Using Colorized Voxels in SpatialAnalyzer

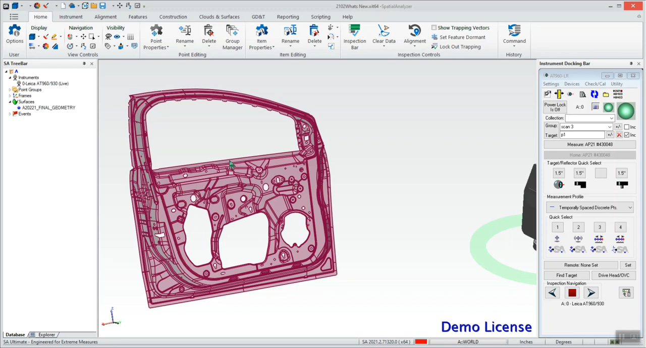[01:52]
So to begin with we'll see your standard voxels uncolorized. I'm going to hold the trigger to take a scan. You can see that data just came in.
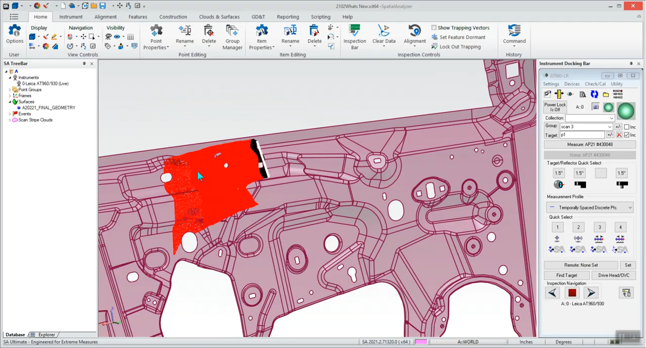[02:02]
If we zoom in, this is going to be our standard voxel in that pseudo surface viewpoint mode.
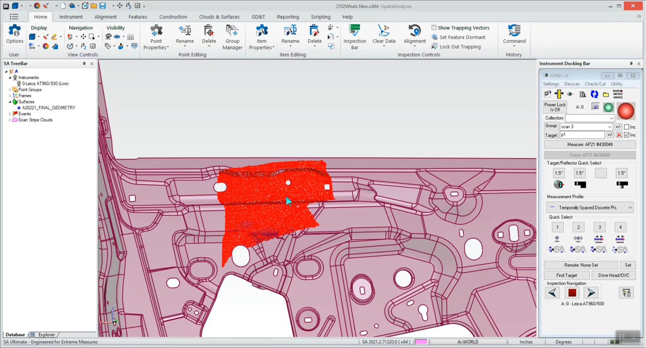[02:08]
To get that colorization we want we're going to have to set up a relationship and to do that I'm going to go under my features tab and on this very right hand side we have these cloud relationships button.